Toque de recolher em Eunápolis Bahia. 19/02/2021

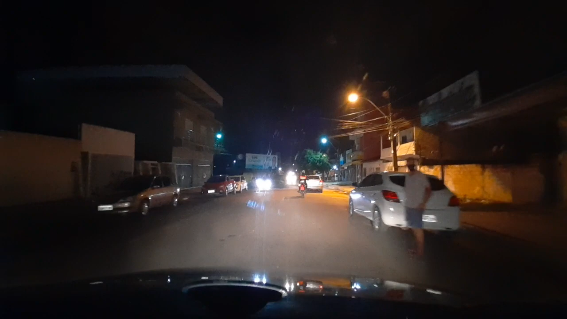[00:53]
Botando o povo pra recolher. Dia em dia, todo mundo. Tranquilo, né? Aí de noite, a hora de todo mundo tá tranquilo fazendo seu lanchinho. Aí botando todo mundo pra correr como se fosse bandido, né? Isso é uma vergonha. Vamos voltar lá pra olhar de novo. Como é que tá?